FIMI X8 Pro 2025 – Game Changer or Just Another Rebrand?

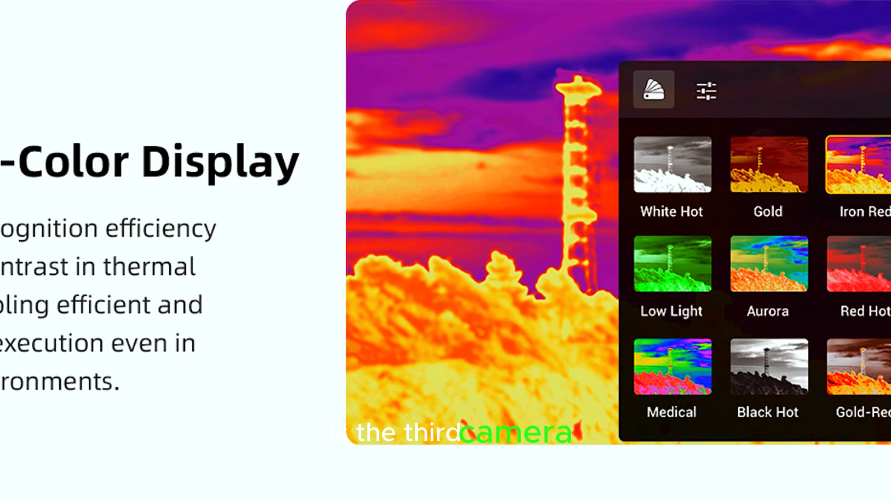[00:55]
a built-in thermal vision camera with a 640x480 resolution.
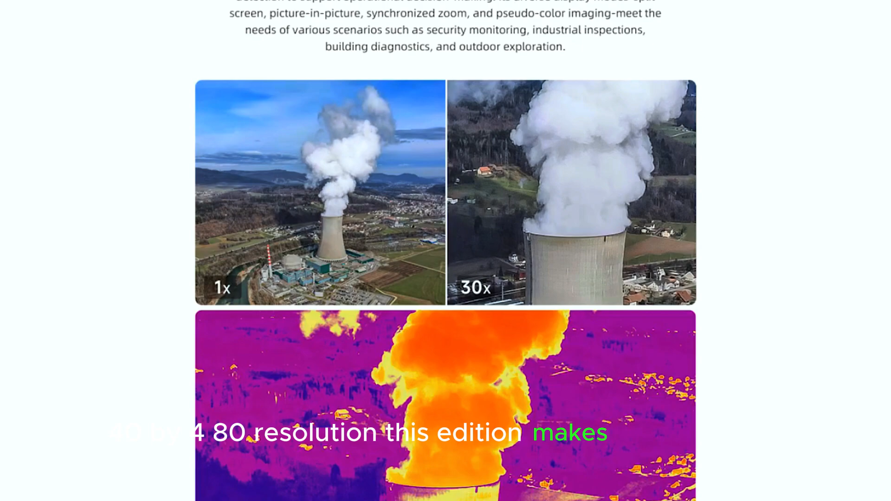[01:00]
This addition makes the FIMI X8 more than just a photography drone. It's now a powerful tool for detecting hotspots,
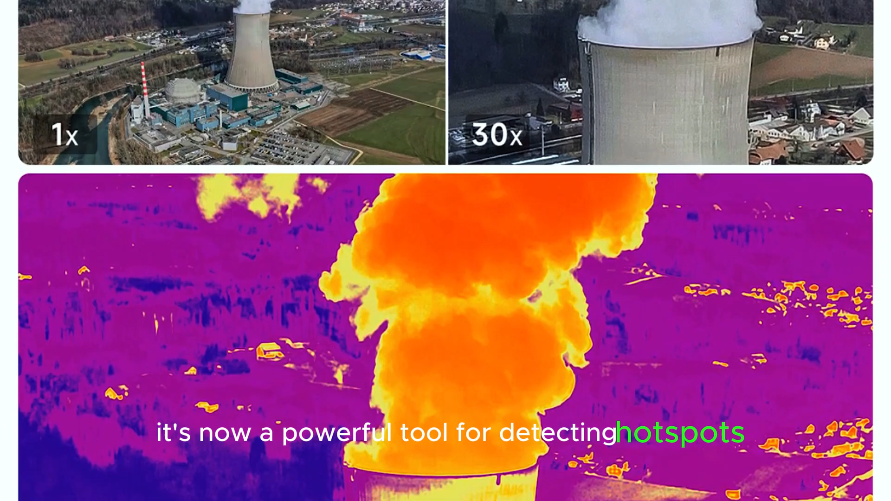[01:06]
identifying thermal bridges, and even tracking game while hunting.
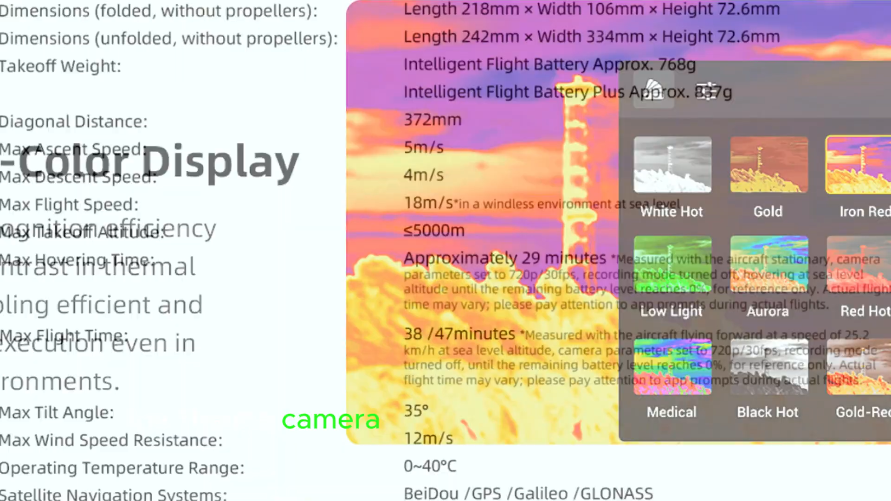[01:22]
The thermal camera comes packed with advanced features that enhance its usability.
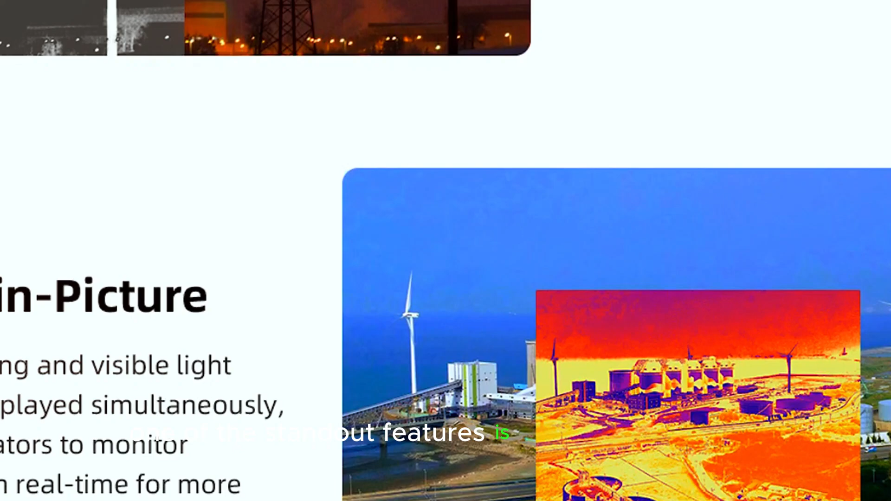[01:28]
One of the standout features is synchronized zoom, which allows the thermal and visible light cameras to zoom together, providing more precise details. Then there's the pseudo-color display, which boosts contrast to make it easier to spot differences in heat levels.